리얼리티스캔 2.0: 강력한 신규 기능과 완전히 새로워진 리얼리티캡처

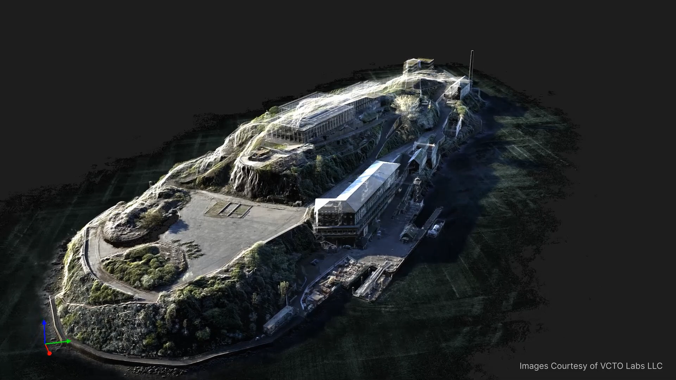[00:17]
Here's a quick rundown of the powerful new features in RealityScan 2.0.
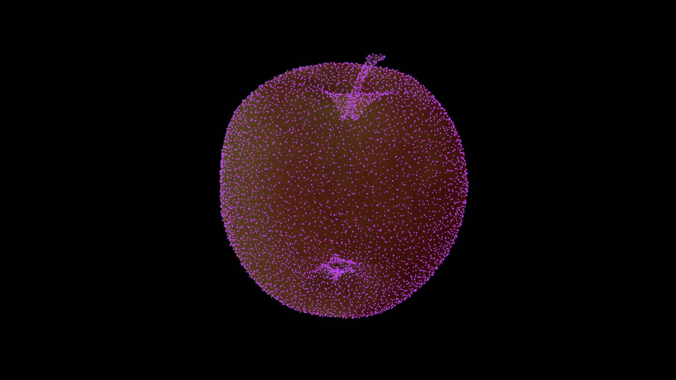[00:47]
New default settings improve image alignment, especially on surfaces with minimal features. You get better model consistency with fewer manual interventions.
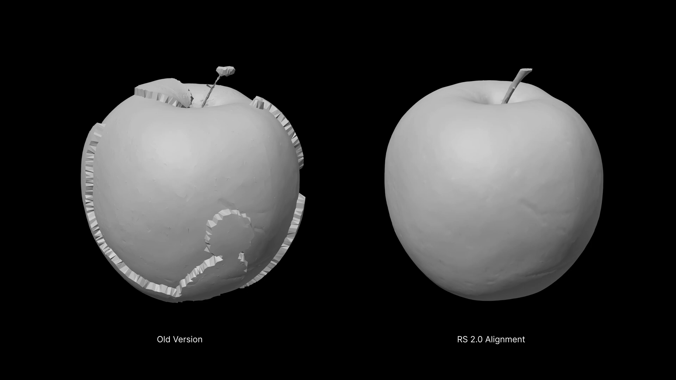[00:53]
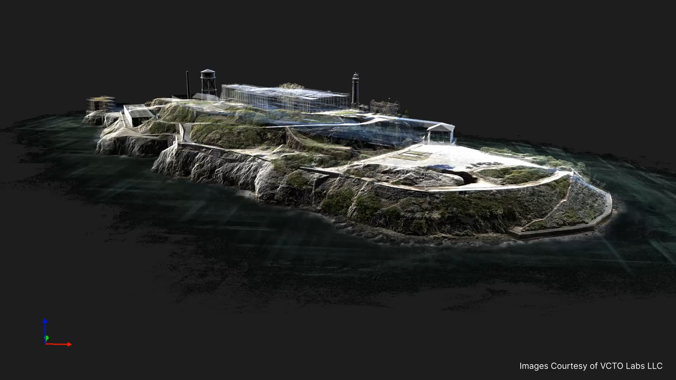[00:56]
RealityScan 2.0 will support aerial lidar data.
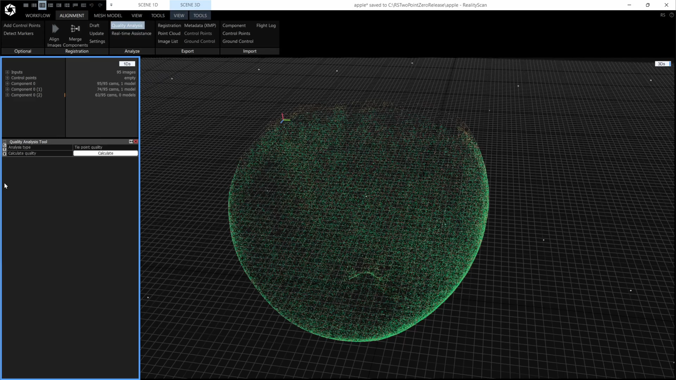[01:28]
Using visual heat maps, you can pinpoint the areas that need more data before moving to the meshing stage, or check the quality of your mesh for further texture and PBR improvements.